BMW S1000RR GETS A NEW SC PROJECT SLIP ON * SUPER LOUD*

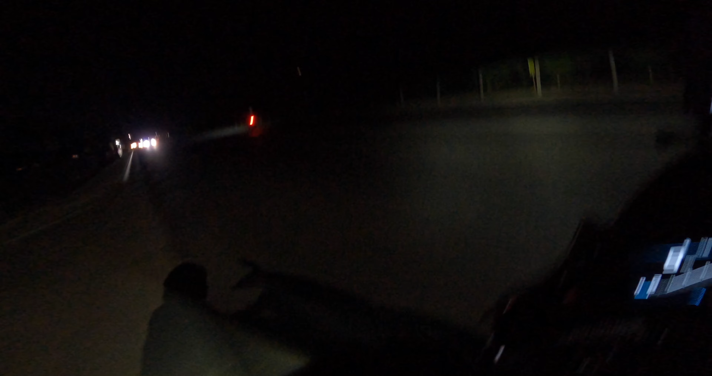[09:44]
we're about 40 minutes away too from home
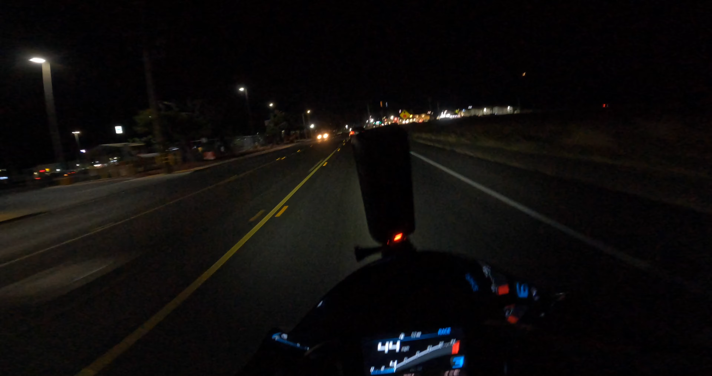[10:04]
we got the answer 360 fix this is an x4 so let's see how it doesn't low light oh what the fuck